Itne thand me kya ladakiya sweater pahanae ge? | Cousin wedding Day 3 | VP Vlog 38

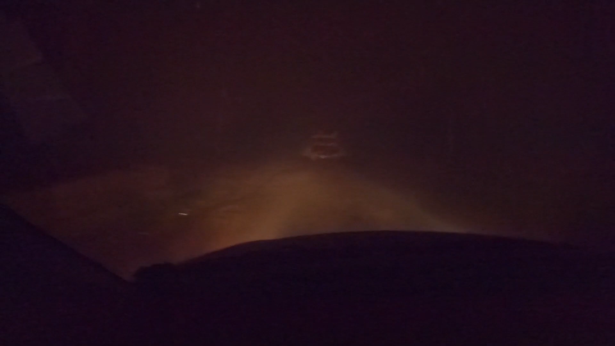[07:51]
और अगर आओगे तो आपको ये चैलेंजेस ये वाला ही है जो आप देख रहे हो कि इतना ज़्यादा कोहरा है। और अभी 8:30 बजने वाले हैं, 5 मिनट है 9 बजने में। तो हम तो खतरों के खिलाड़ी हैं, आप खतरों के खिलाड़ी ना बने।
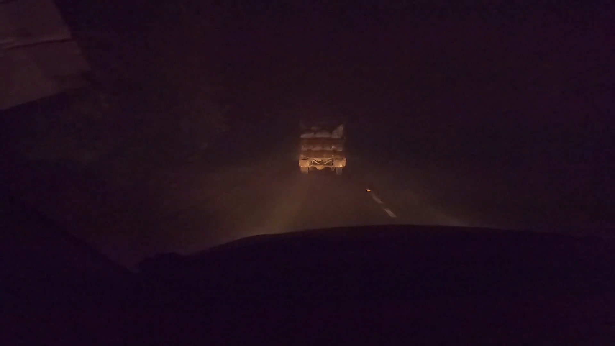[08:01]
हम इस रास्ते पर आते जाते रहते हैं तो हमें काफ़ी सारा आइडिया है